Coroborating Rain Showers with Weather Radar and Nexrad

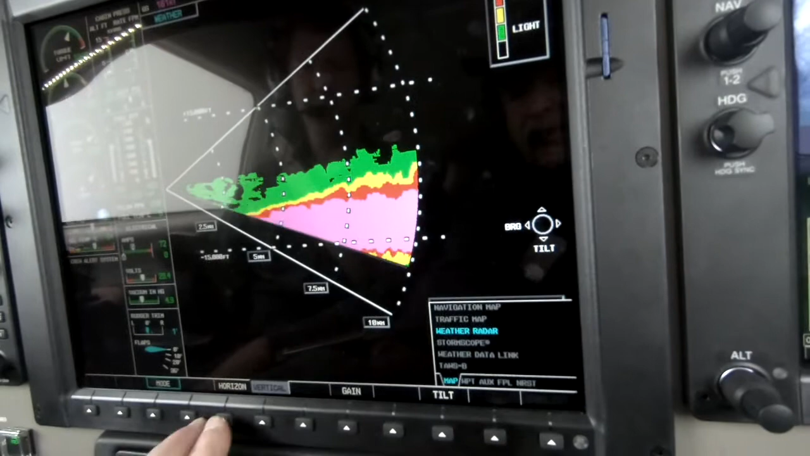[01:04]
Again with the horizontal view and range out to perhaps 40 miles.
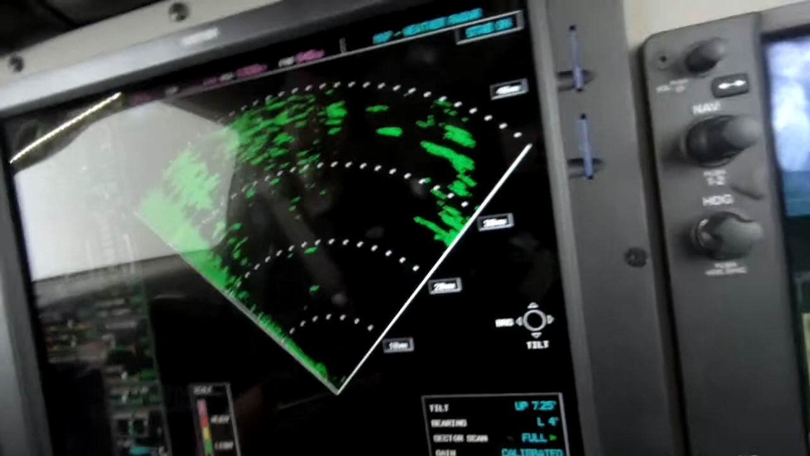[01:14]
Adjust the tilt so that the outer quadrant is painting mostly ground like so.
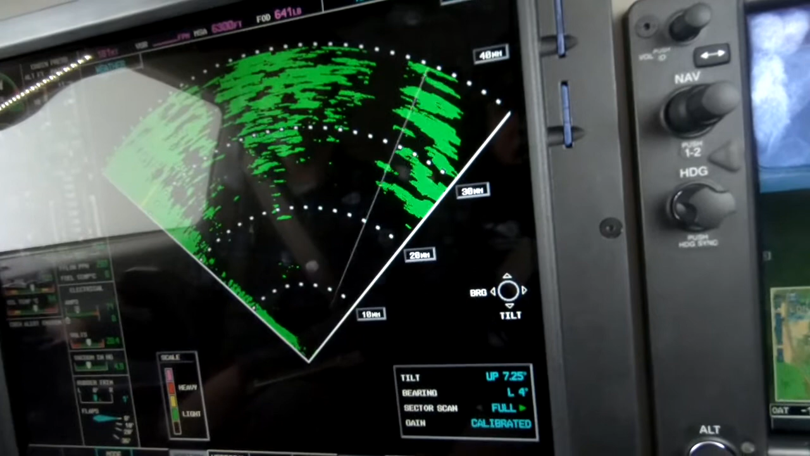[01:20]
And then know that the difference between ground and water is easily established by turning on the bearing pointer. We're setting it in this case
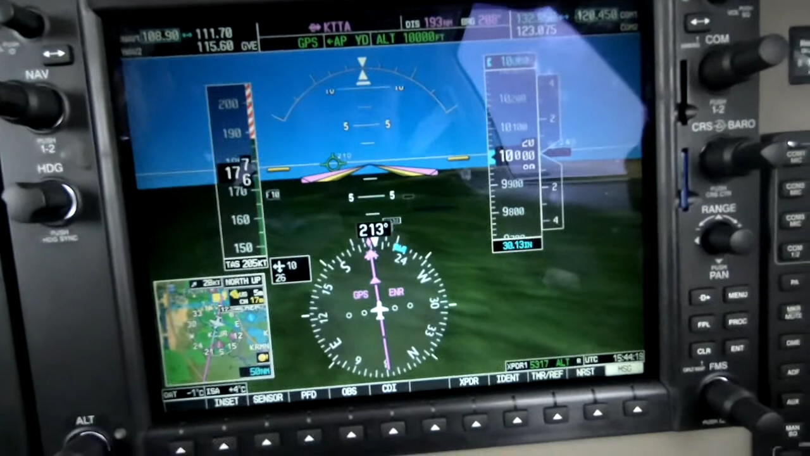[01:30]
5 left because our actual track over the ground is 5 degrees left of the nose of the aircraft.
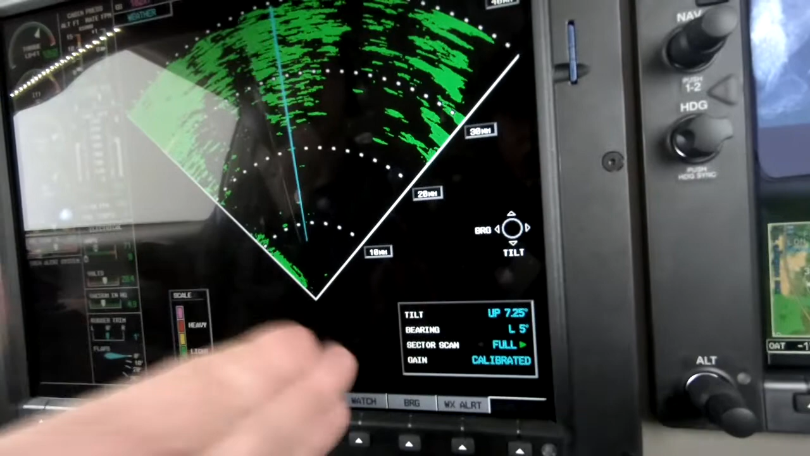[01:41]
So since this bearing is relative to the nose of the aircraft, we set it 5 left. That puts the bearing pointer 5 left of course.
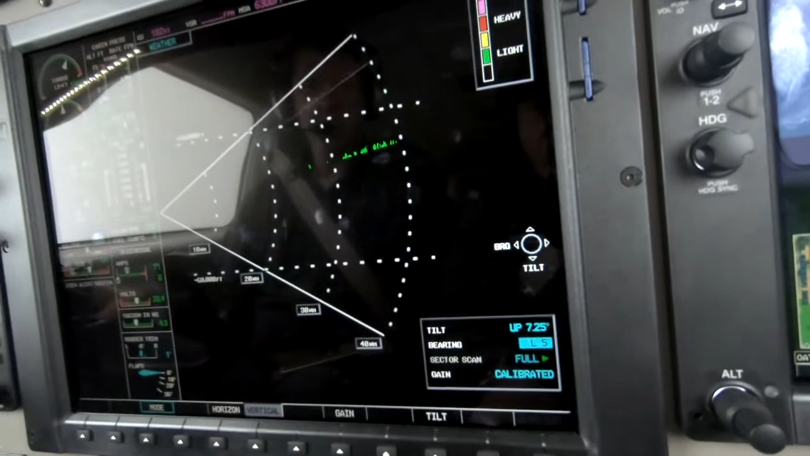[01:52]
And we do the vertical profile.
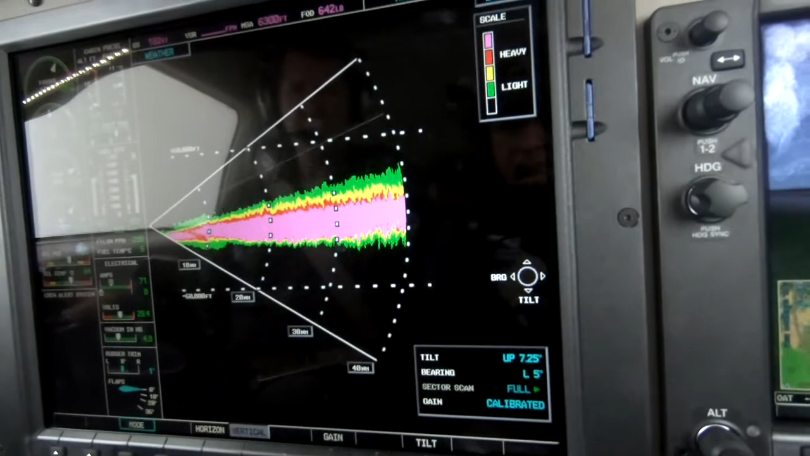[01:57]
And then range in to get more resolution from the radar.
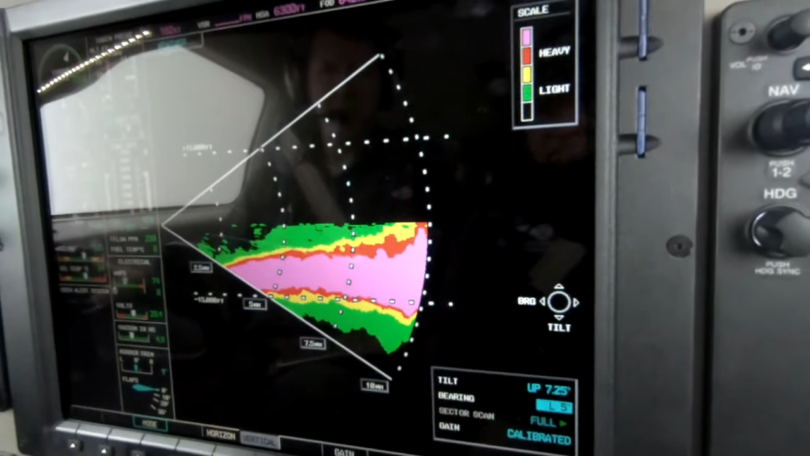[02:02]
And you can see that we're in and around just some very light rain. And we know this because of the asymmetry in here. And here. Top to bottom.